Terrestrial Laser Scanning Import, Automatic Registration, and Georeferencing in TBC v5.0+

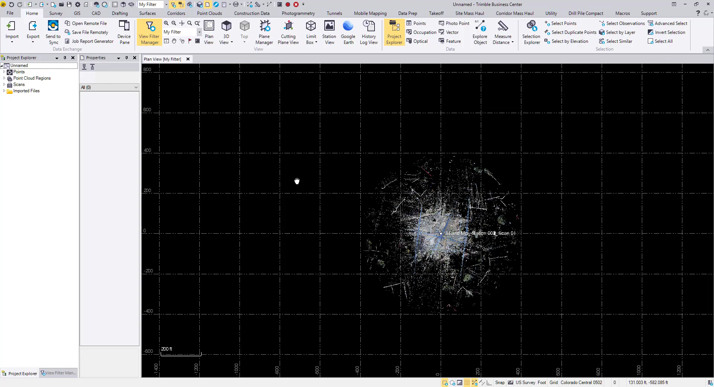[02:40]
And that each of the scans have been imported on top of each other.
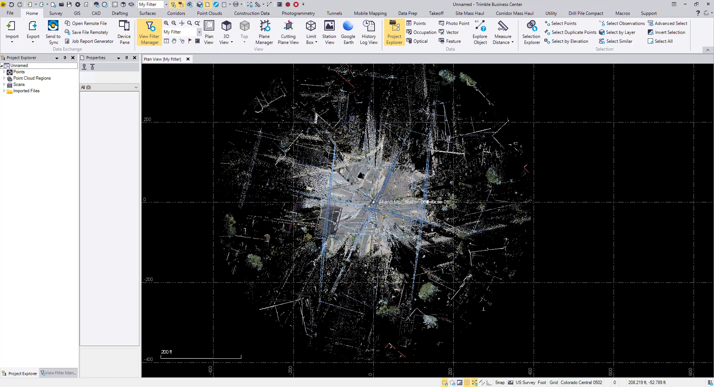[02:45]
This can be apparent if I go to the point clouds ribbon, go to under the rendering section.
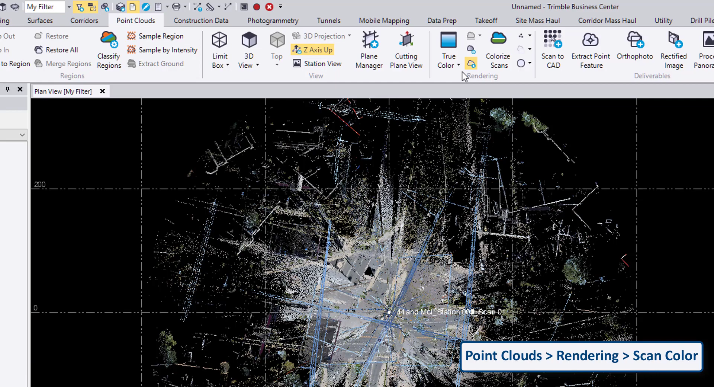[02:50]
If I select the lower half of this icon, I can choose to display by scan color. So now each of the scans stations is a different color. So we can see that they're all kind of overlapping. I can quickly get them to the right place in the project by going to the georeference scans command. It's in the point clouds ribbon, registration, georeference scans.
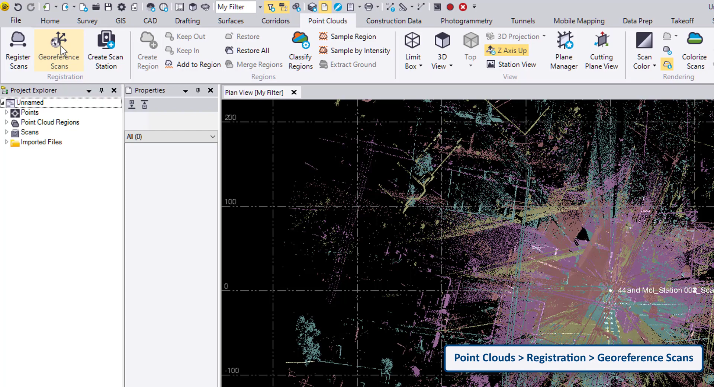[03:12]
Before I get in here, let's look in the project explorer. I haven't saved my project yet, so it's still called unnamed. But under my points, I have the four points that were imported with the JXL and the four scans or the four scan stations that were brought in. If I look at point cloud regions, my point cloud is not classified, so I only have one region.
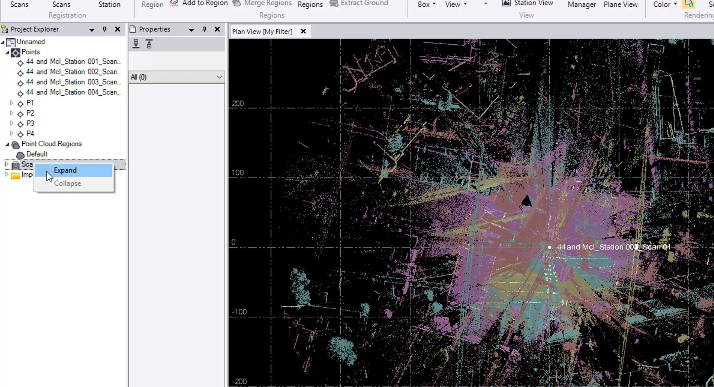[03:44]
And my scans, if I expand the whole thing, we can see that we have four different scan stations with one scan each. Okay, now to the georeference scans command. So this dropdown selects which scan I want to georeference.
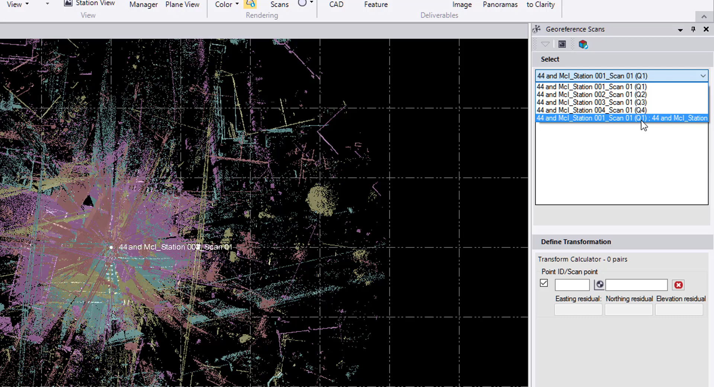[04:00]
I would like to georeference all of them, so I will choose this, the bottom scan. If I click the scan group, and it shows the scans that are included in that scan group.
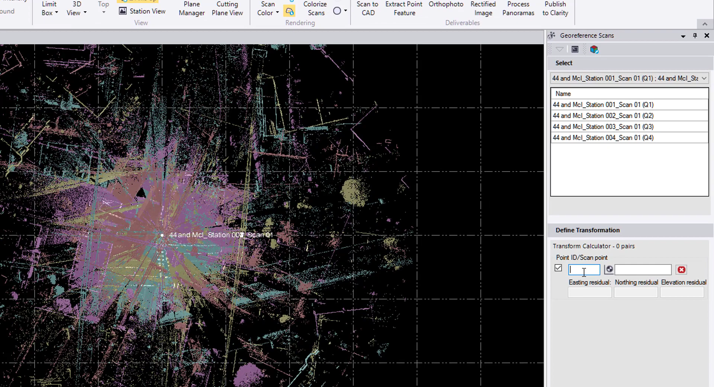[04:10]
For my point ID, I can either type in P1 or select that from the project explorer. And then I just select any point in the point cloud, and we'll have a residual that shows if I have more than one point,
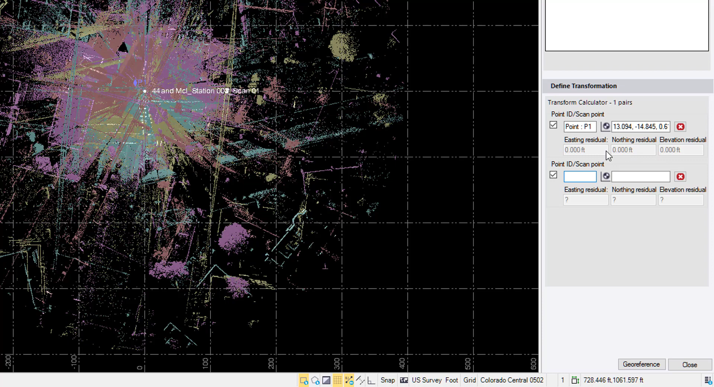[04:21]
I'll start to get a residual that calculates. But if I hit georeference, that will move the scans to my control points. Now I can click on recompute down here, and that will get everything in. If I double click on the scroll wheel on the mouse, that will zoom extents,
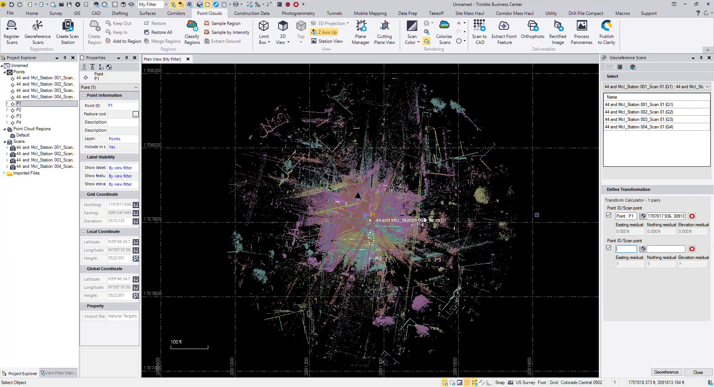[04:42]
and show that this is currently everything in the project, and it is in the right place. Perfect. So I'll close the georeference scans command,
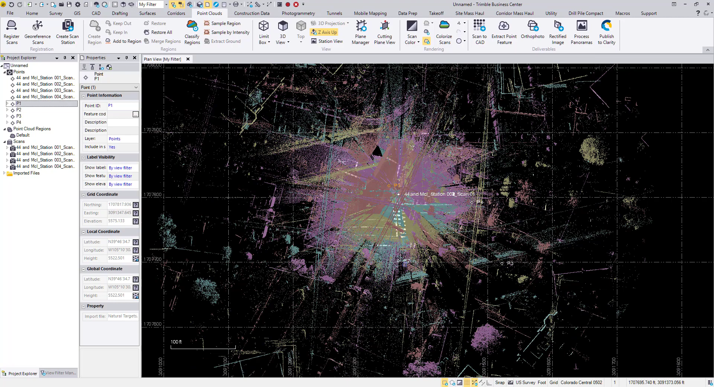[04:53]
and I will open up the register scans command.
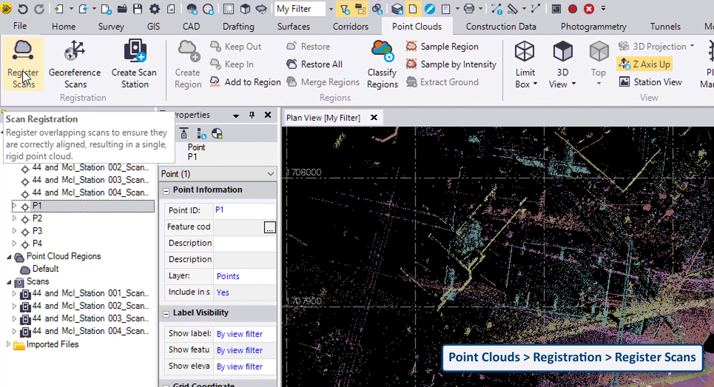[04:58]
This is in the point clouds ribbon, registration, register scans.
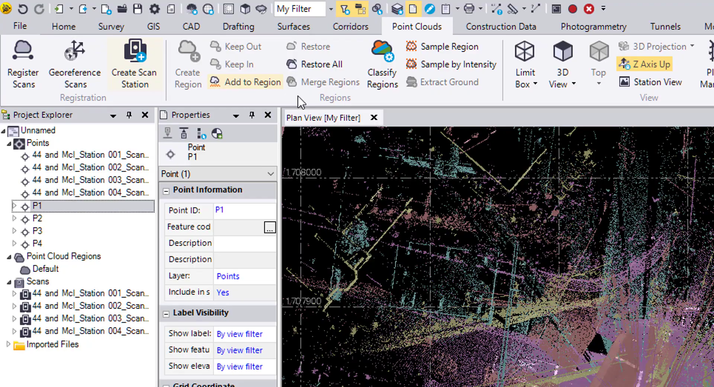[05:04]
So in TVC version 5, there has been an added plane based registration tab. This is only for, as we'll see in the tool tip here,
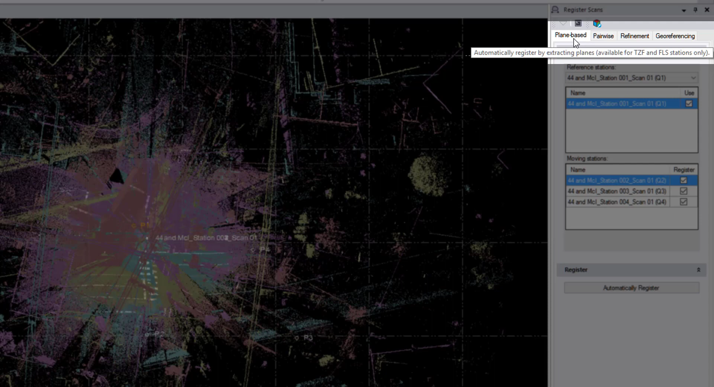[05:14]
we can automatically register by extracting planes with TZF and FLS stations only. That is the Trimble scanners and Ferro scanners. So here we select a reference station. This is the station that stays fixed in space for the registration. You can choose any of them, so if you have one scan that's already georeferenced where you want it to be, you can register your other scans to match that scan in space.
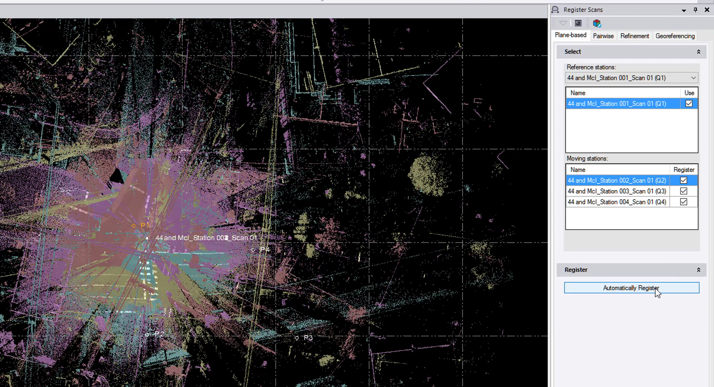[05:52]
Here we can select our moving stations, and we can choose to do one at a time or do everything at once. I'm going to go for everything at once and hit automatically register. There's our registration completed.
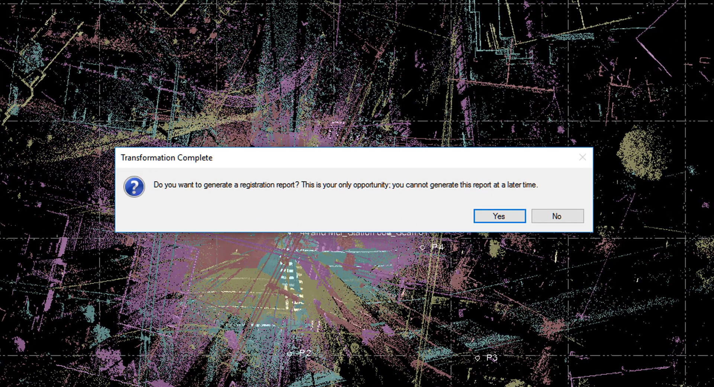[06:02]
We have this pop-up. Would you like to generate a registration report? This is your only opportunity. Yes, I would like to generate the registration report.
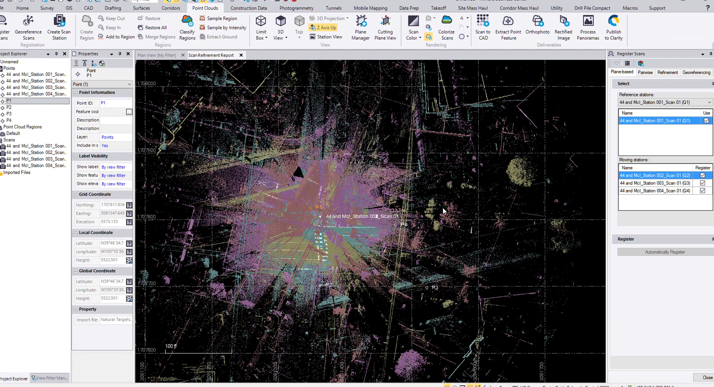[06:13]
Here we have the scan refinement report.